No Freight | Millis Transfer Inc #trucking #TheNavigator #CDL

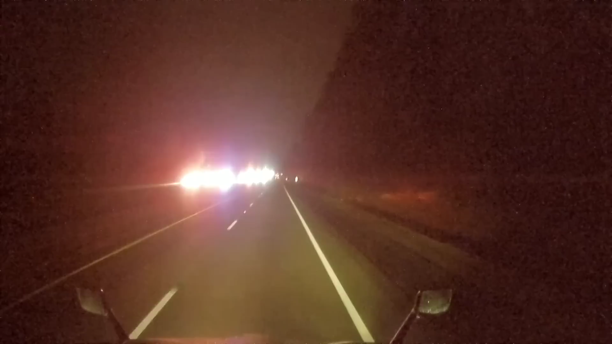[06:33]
XPO double trailer caught fire. Early in the morning. First set of headlights you could see the tractor. The driver was smart. Disconnected from the trailers and got away. So, they only lost the trailers and not the tractor. Looks like the first a trailer set of brakes caught fire or a hub or something. Hey, guys. Look at this. I'm off tonight.